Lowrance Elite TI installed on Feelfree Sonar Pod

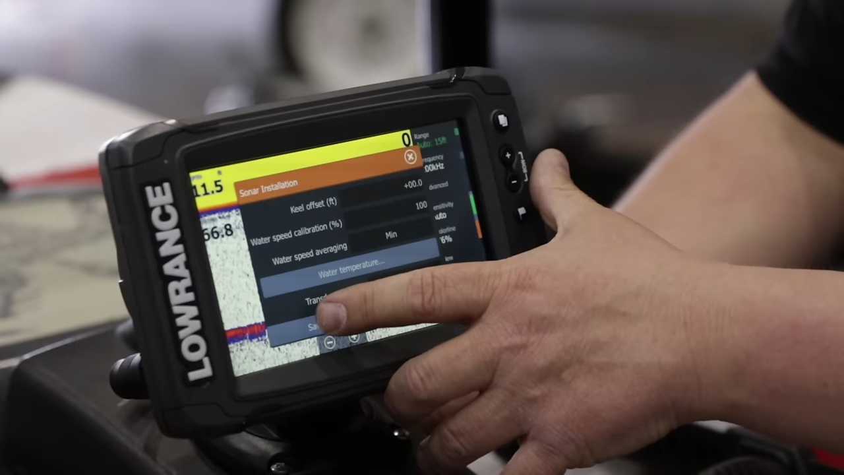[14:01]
We're going to hit save. As you can see, we're tracking bottom already.
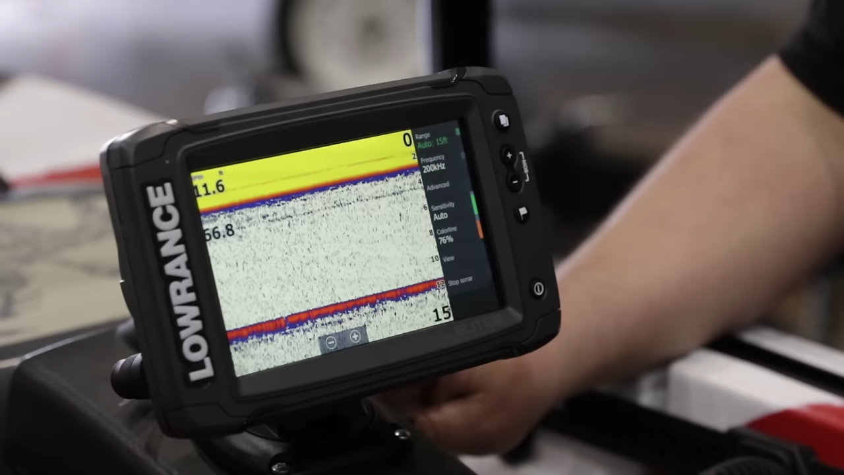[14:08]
Through the air, sound moves a lot slower, so we're showing it 11 feet. Once we get into the water, it would properly show that at about four feet, which is how high we're sitting here roughly. So now this Lure 13.5 is ready to take to the water and catch some fish.